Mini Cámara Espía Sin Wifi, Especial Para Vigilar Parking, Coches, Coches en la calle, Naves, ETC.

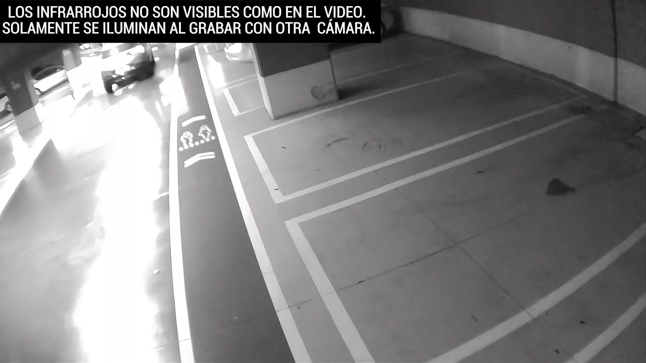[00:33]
deberá ponerla lo más cerca al cristal para que funcione correctamente. Tenemos soporte técnico para ayudarle y asesorarle cómo usar y poner la cámara en su vehículo.